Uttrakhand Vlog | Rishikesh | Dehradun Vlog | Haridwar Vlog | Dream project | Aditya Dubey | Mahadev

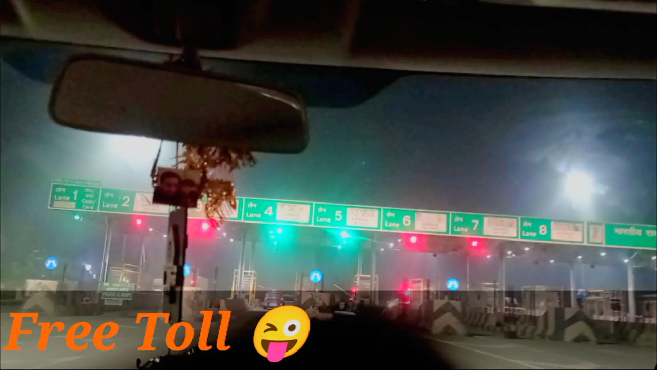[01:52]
सीख लीजिए दोस्तों, टूलमसे गाड़ी कैसे फिरी में निकाली जाती है इस्टाफ बोलके देख लीजिए
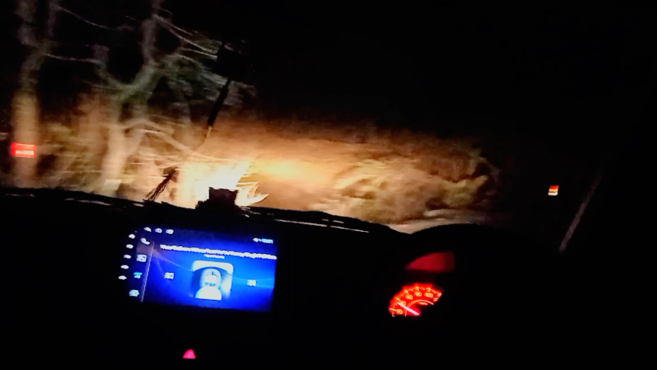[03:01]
करीब शाड़े शाइसो किलो मेटर गाड़ी चलाने के बाद अब दोस्तों क्लाइबिंग करते हुए पहाड की चड़ाई इसके बाद हम सीधा सुभे मिलेंगे गुड़ नाइट फ्रेंड्स